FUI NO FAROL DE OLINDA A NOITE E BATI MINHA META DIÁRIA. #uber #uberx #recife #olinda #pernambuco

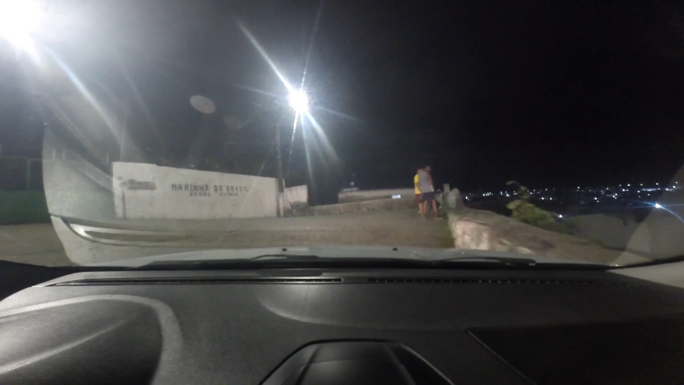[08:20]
Olha aí, ó, no farol de Olinda.
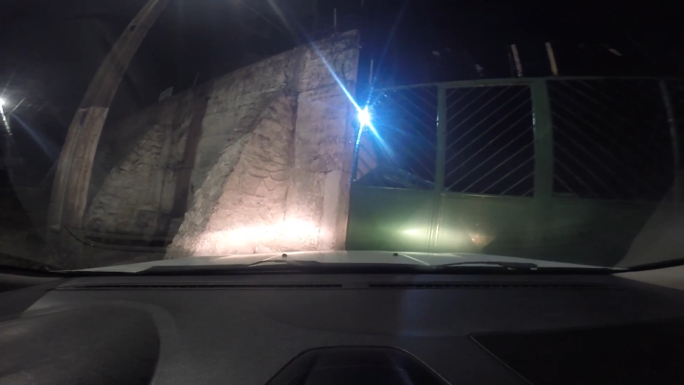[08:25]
Pra você que quer rodar de Uber. A altura que eu tô.
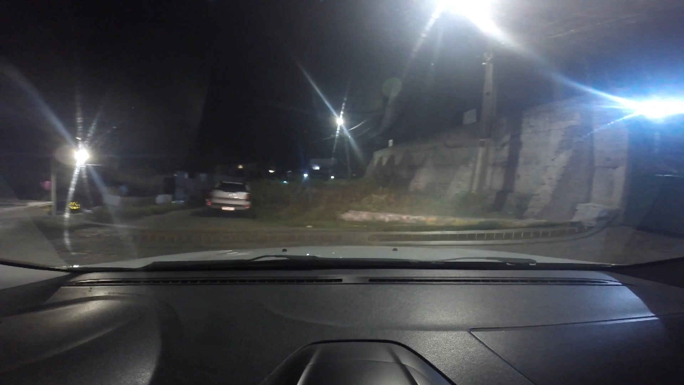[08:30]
É a corridona aí que eu peguei, viu, pessoal? Encerrando aqui a corrida de Larissa. Isso aqui é o farol de Olinda. Tô no pezinho dele.
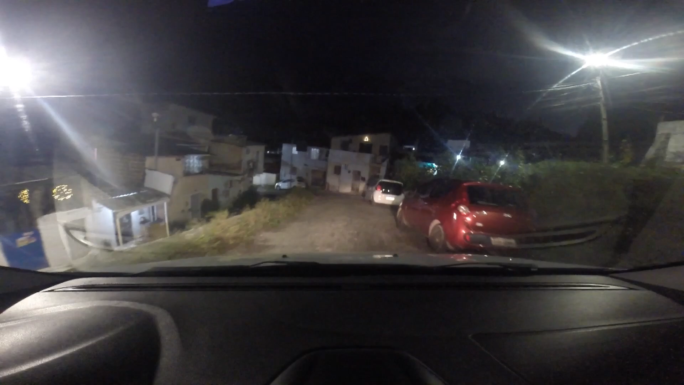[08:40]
Bora descer.
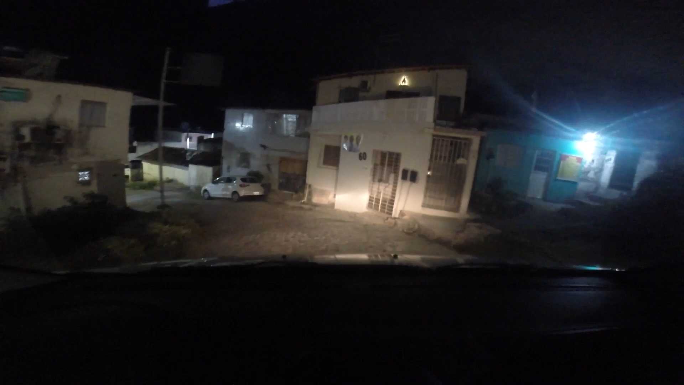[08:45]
Só a Uber mesmo. Deu vim parar, velho. É até tranquilo aqui, mas eu fiquei com medo. Pensei que esse tava dando aqui na pracinha da.
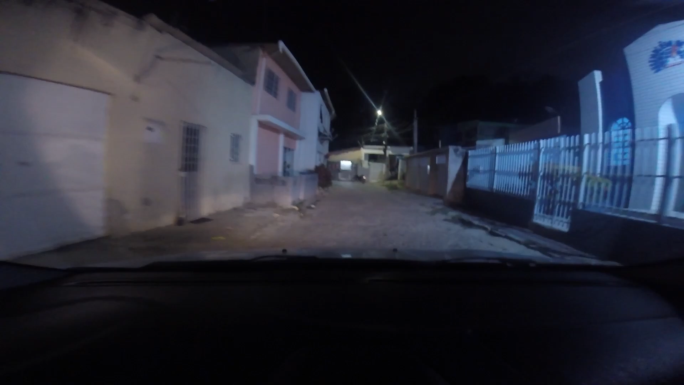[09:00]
Quando sobe aqui pelo Tricentenário, tem uma subidinha direto, você vai sair numa pracinha. Mas foi além da pracinha. Olha pra aí,
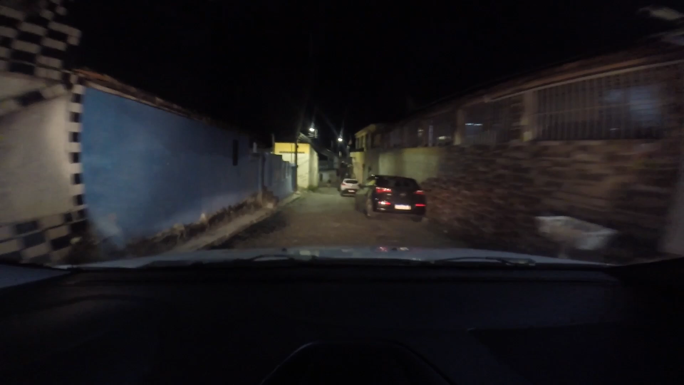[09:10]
pessoal. Fui bater no pé do farol de Olinda. Mas foi tranquilo.
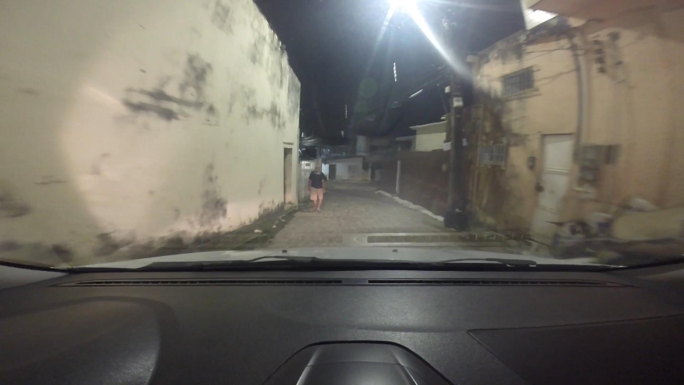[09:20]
É porque eu sou mole mesmo. Ai, Jesus. Pronto, aqui, pessoal, pra quem não conhece aqui em Olinda, esse bairro aqui é o bairro de Amaro Branco. É, um pouquinho voltando aqui atrás é o Alto da Sé.
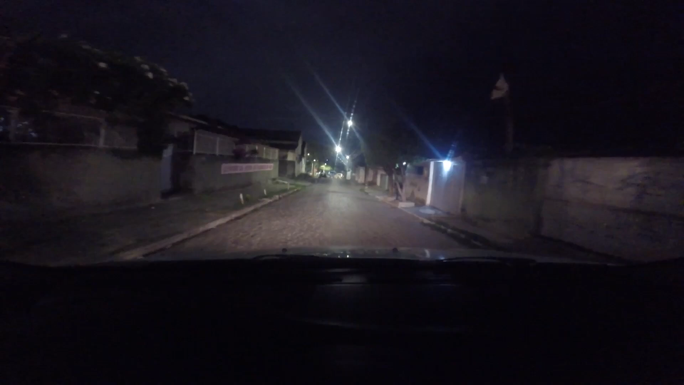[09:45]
Voltar ali, subir ali à direita, é o Alto da Sé.
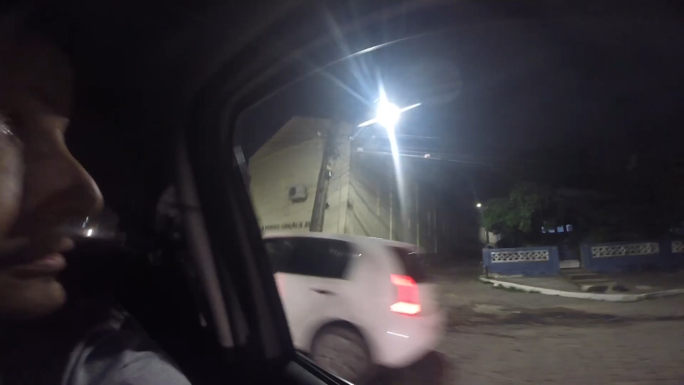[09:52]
Olha lá, pessoal, tava lá no pé do farol, olha lá. Olha lá.
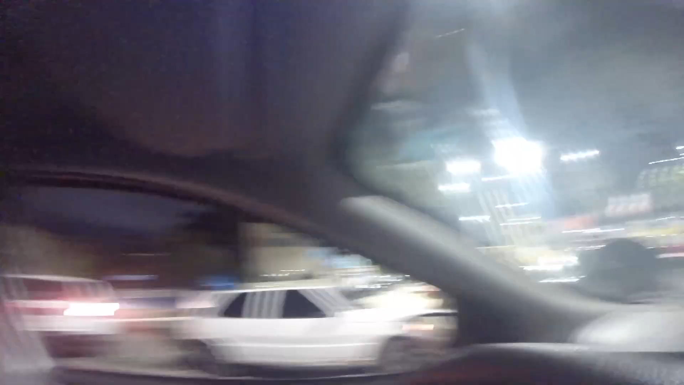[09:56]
pensei que era por aqui essa corrida, nessa praça aqui, ó.
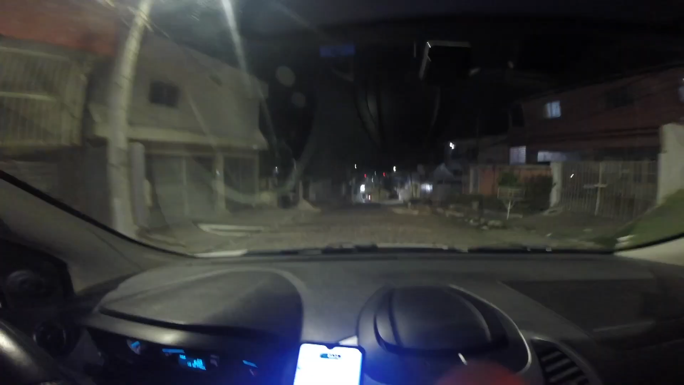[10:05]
A descidinha aqui, ó, pra pegar aqui pro Hospital Tricentenário. Com esse valor aqui, de R$80,14.